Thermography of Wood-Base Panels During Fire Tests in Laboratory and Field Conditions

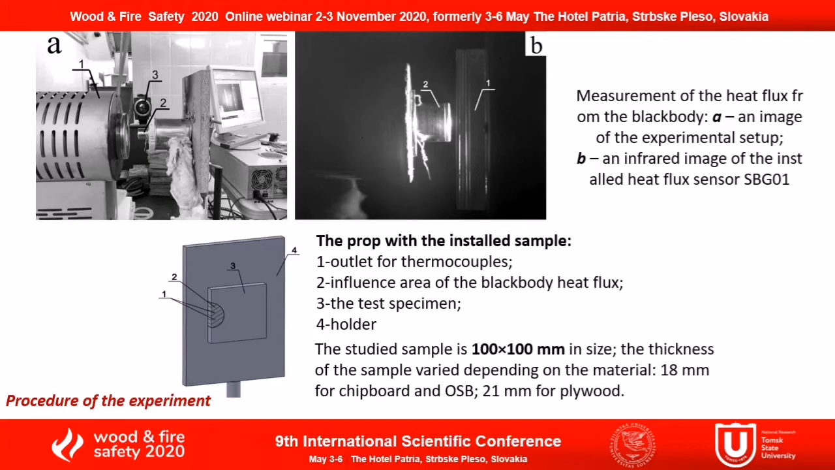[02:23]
recording equipment was chosen for the purpose of recording the heat flux effect at the side wall of the sample at the age of the sample. The exposure lasts for 10 minutes and the frame rate of fire recording was 5 frames per second. So in our experiments we used plywood chipboard and orient standard board samples widely used in building.
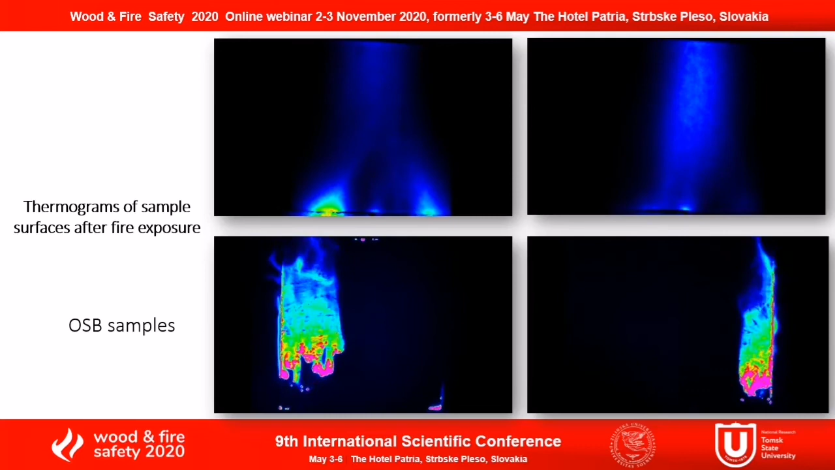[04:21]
So here you can see the video from our camera after the fire exposure and the use of non-contact method allows us to obtain the distribution of the temperature fields on the surface of the sample subjected to their combustion source. The geometric dimensions of the most high-heat areas were measured using tools available in the Altair software.